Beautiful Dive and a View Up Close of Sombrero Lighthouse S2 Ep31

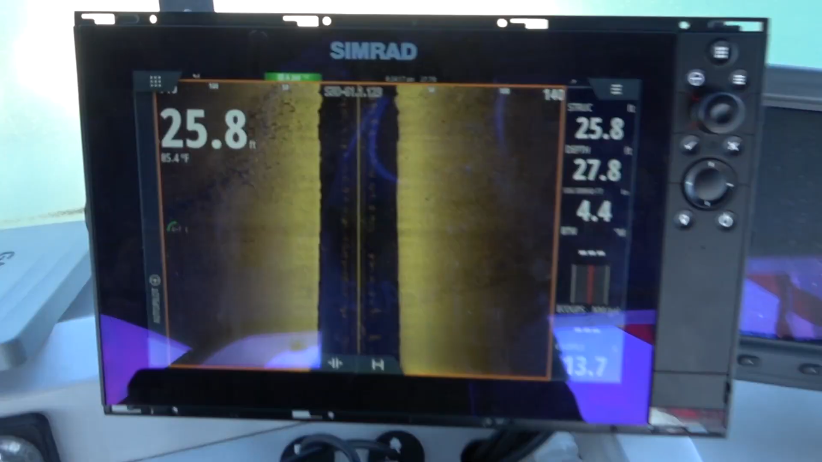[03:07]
That is what's on the side scan.
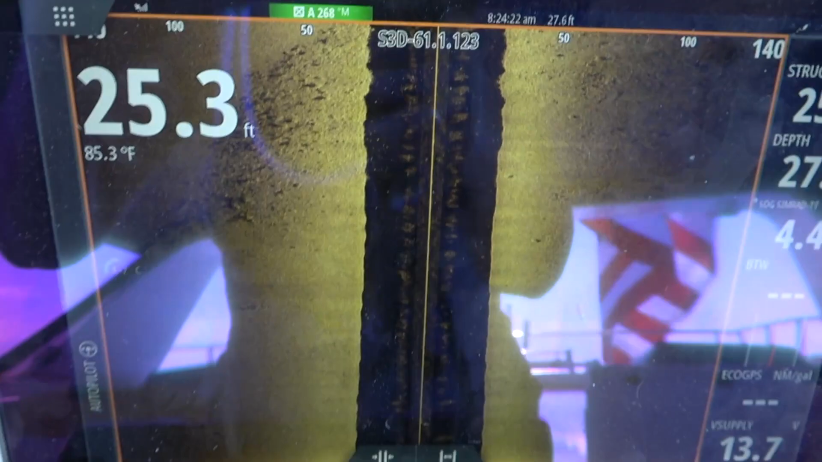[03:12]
On screen: water 85.3°F
Looks like we got some good stuff here. It looks nice. Oh yeah, there's something here. There's some stuff here for sure.